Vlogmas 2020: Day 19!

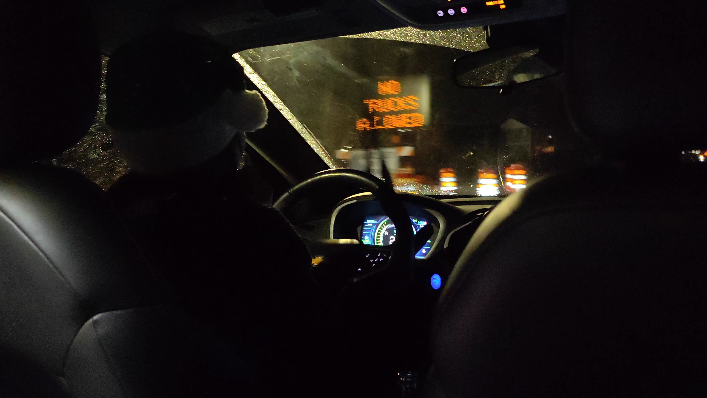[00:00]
dashing through the snow. Apparently no trucks allowed. Hopefully we're not in a truck.
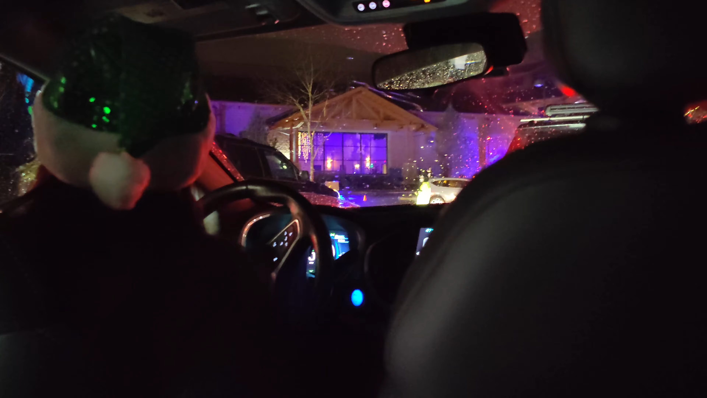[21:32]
Hey, how about I just zoom in on that building straight ahead, and we just call it a day, or a night. Yeah, it's 2 p.m.